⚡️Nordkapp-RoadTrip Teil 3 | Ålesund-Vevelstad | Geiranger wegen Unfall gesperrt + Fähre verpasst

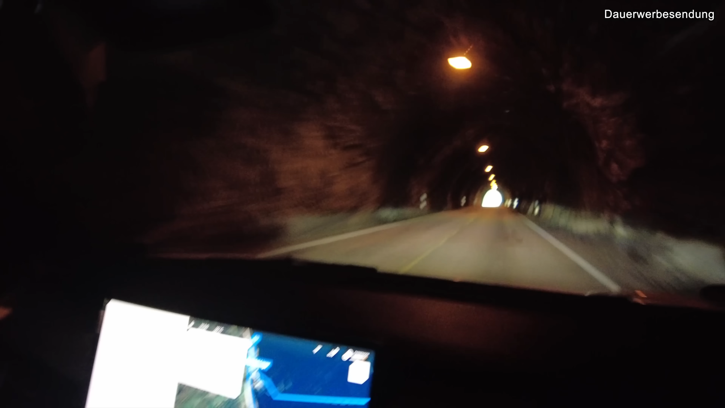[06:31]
Ihr seht das schon, also aus dem Tunnelausgang raus, rechts rum. Und dann gucken wir mal.